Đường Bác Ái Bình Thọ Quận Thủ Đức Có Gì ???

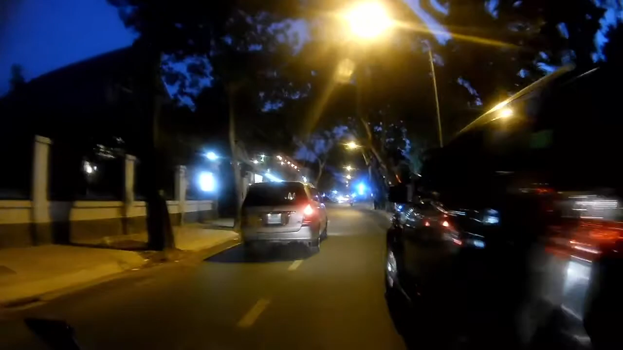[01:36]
Này là tiệm gì đây, cà phê nữa, có nhiều quán cà phê đẹp ghê á.
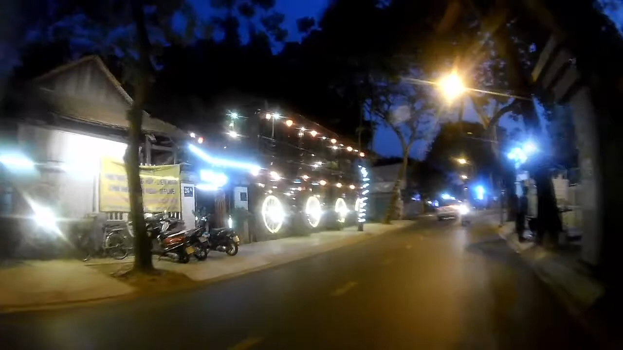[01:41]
Có cả hàm này luôn. Nhà hàng Thu Hiền. Rồi sẽ có những cái chỗ rửa xe nữa nè.
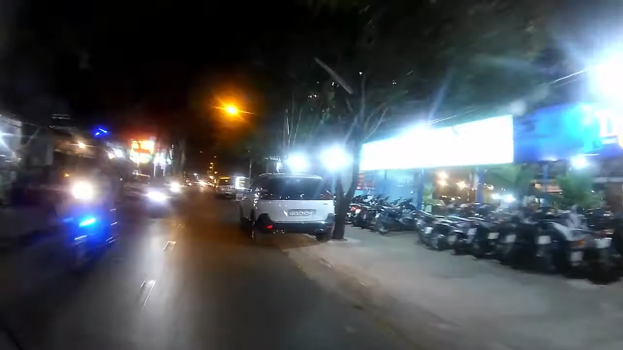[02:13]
Tiệm giặt sấy và quán nhậu sâu biển, nhà hàng sâu biển. Dê tươi nữa nè, tiệm này nổi tiếng nè các bạn.